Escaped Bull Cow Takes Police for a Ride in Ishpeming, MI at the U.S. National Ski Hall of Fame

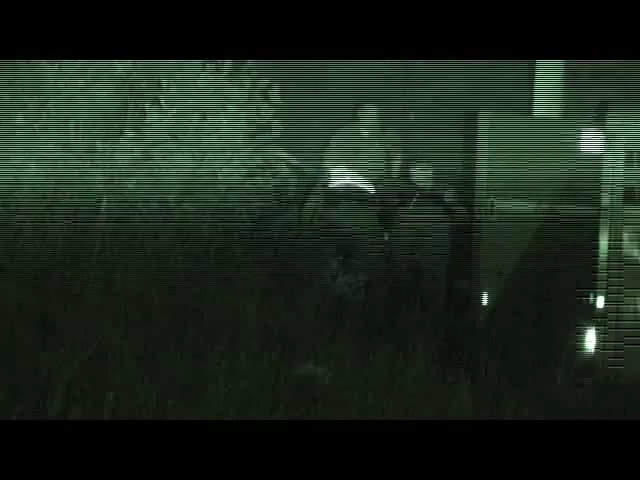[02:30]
Was he particularly crabby, or I mean? No, he seemed well.
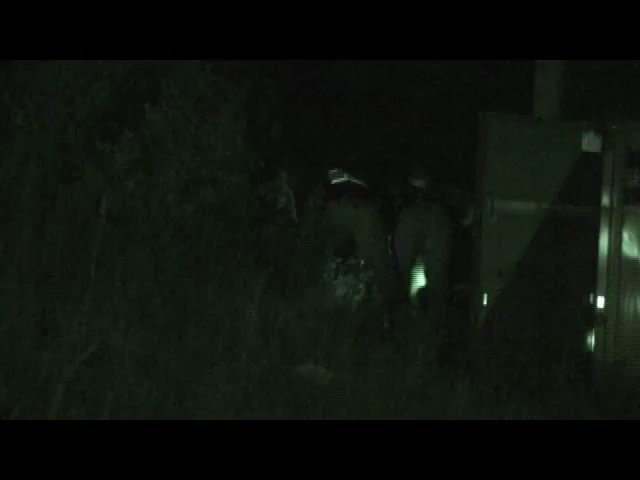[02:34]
It was agitated. She called me. Wow, can't even see up there.